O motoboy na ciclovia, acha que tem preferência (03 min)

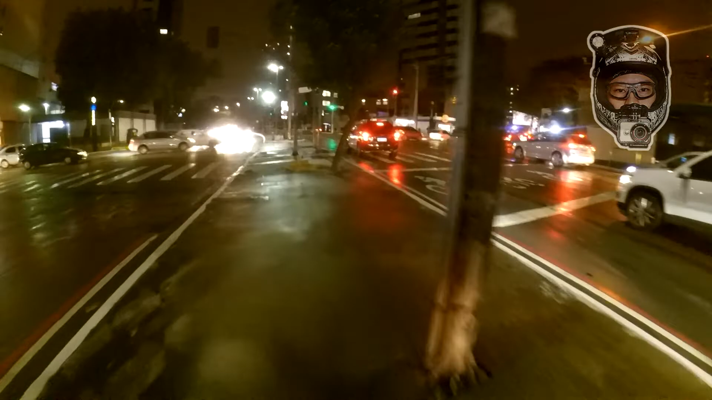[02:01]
A rua tá acelerando aqui. O cara tá perigoso, toma cuidado.